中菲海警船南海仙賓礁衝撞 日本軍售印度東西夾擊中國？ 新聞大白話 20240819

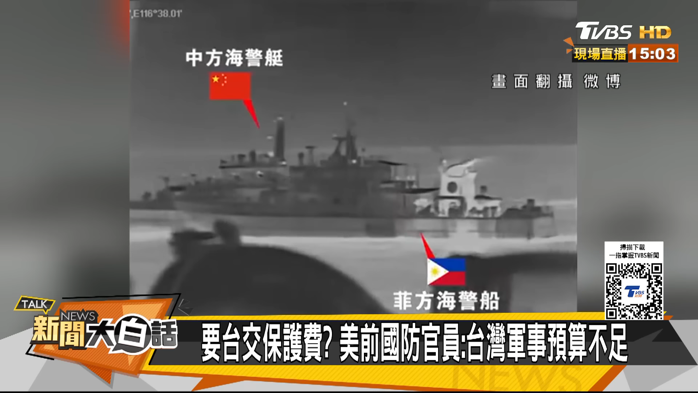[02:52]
19號凌晨將近3點到7點30分有四則訊息指控菲律賓兩艘海警船非法闖入了南沙群島的鮮兵礁附近的這個海域而且故意衝撞的是中方海警船導致雙方的船隻發生了碰撞但如果這件事情發生在台灣我們要開第一槍嗎這